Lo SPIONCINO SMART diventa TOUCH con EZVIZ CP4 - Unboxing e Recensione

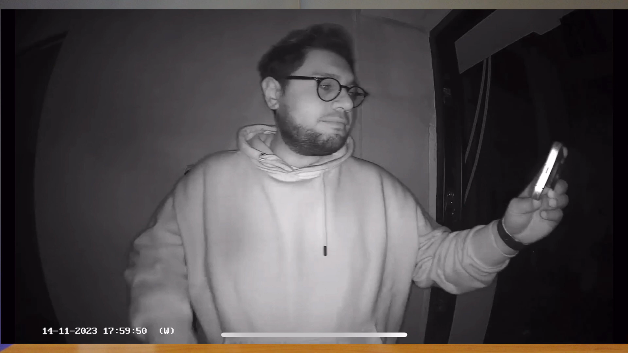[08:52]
5 metri Ovviamente in bianco e nero L'installazione come avete visto È molto facile Se già avete la predisposizione Per lo spioncino